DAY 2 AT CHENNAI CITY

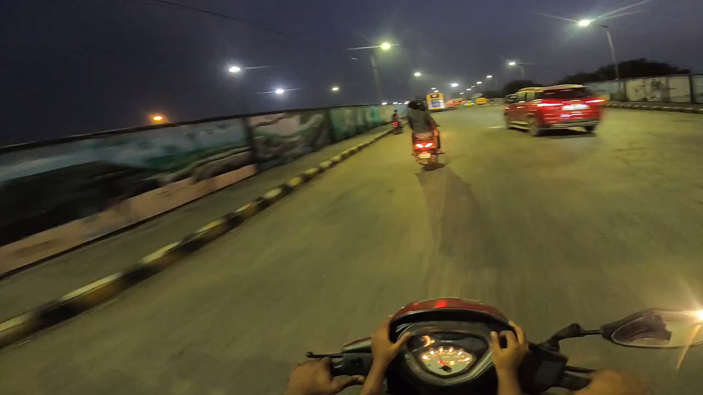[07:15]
അങ്ങനെ നമ്മൾ ട്രാഫിക് എല്ലാം കഴിഞ്ഞ് ഇപ്പം മെയിൻ ഫ്ലൈ ഓവറിലേക്ക് വന്നിരിക്കുകയാണ്. ാണ് പോർട്ടൽ ഏരിയ അല്ലേ?
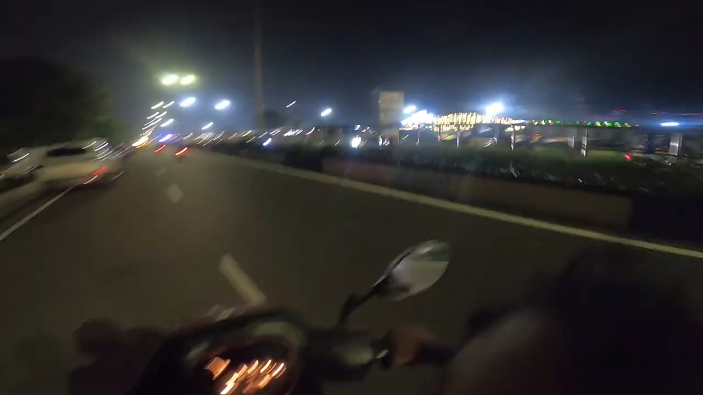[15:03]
ഗൈസ്, അങ്ങനെ ഫൈനലി നമ്മൾ ബീച്ചിൻ്റെ സൈഡിൽ നിന്ന് പോവാണ്. ബീച്ചിൻ്റെ സൈഡിൽ നിന്ന് നമ്മൾ പതുക്കെ വണ്ടി എടുത്ത് വിട്ടു.